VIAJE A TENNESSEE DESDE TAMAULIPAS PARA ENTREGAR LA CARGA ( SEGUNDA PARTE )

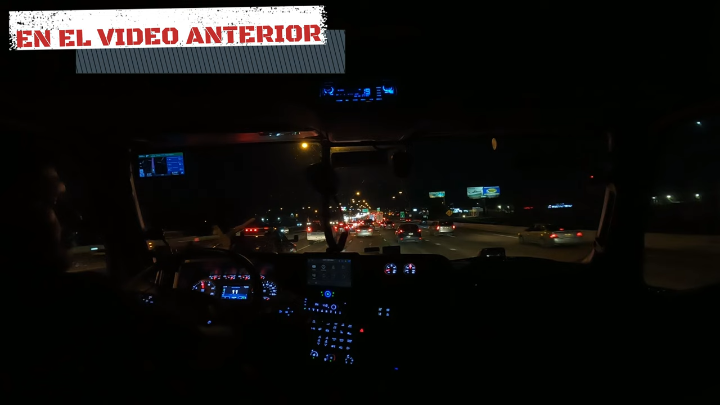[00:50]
Avancé fluido un rato, pero ahorita ya hay otro accidente aquí adelante. Estoy sobre la, ya es sobre la Interestatal 30. Ahí quedó.
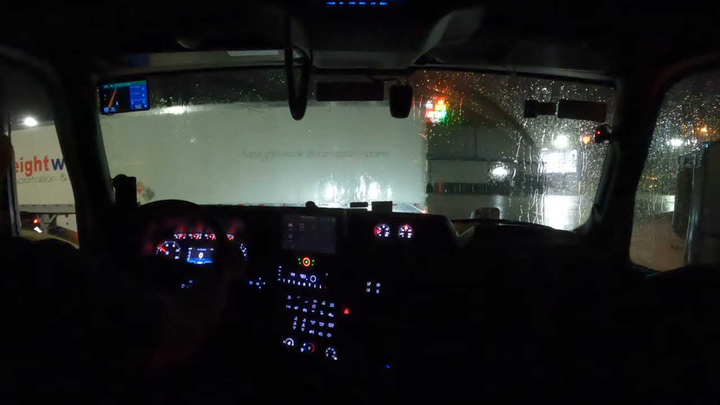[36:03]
You have 0 hours and 39 minutes of remaining drive time.